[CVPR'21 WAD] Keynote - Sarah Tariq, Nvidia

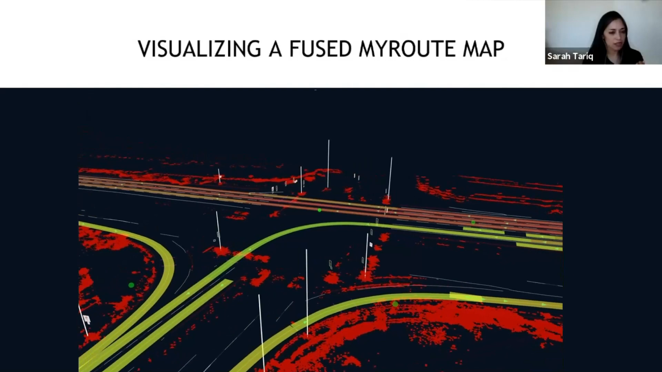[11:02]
And so you can see here all of the semantics, you know, it's a very consistent lane boundaries, road geometry. There are lanes that are not complete because we never drove there, but for the most part, you can see there's a lot of useful data.